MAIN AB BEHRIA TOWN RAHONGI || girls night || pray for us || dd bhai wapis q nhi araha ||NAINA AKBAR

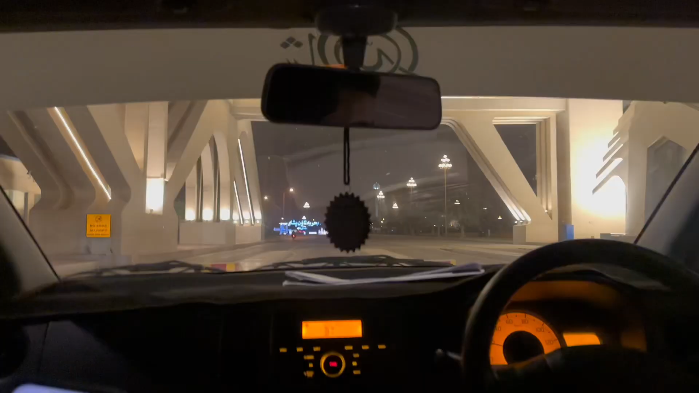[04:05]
अब हम पहले टाउन पहुंच चुके हैं, मतलब ये ना हमारी कार है।